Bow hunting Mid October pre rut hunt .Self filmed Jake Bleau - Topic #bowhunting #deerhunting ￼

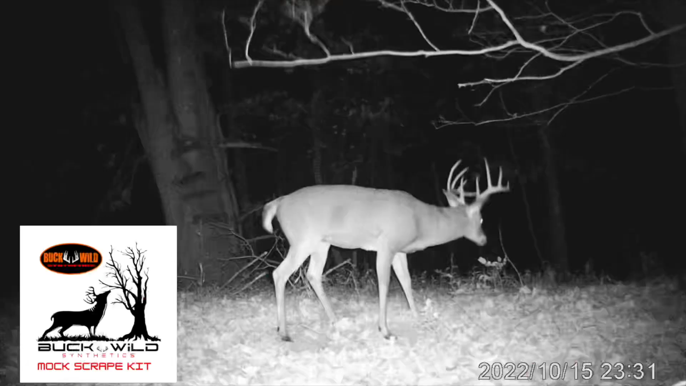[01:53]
I got a big one on camera. He's been coming in here hitting this mock scrape. So I'm hoping he shows up this evening. I thought it was going so good this evening.
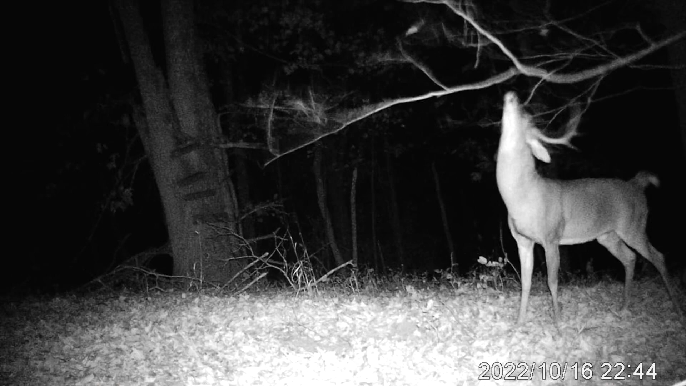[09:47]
I've had him on camera the past few days coming in here hitting this thing. And he showed up today, and it was textbooked. I had to put two arrows in him. The first shot I know was lethal.